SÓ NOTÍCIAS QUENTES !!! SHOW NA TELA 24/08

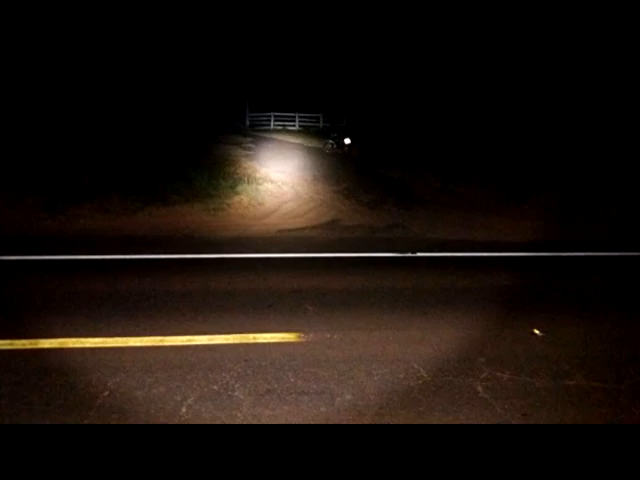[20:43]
NHL-8502 tentou cruzar a pista para entrar em uma fazenda quando foi abalroada por uma caminhonete de Nissan Frontier.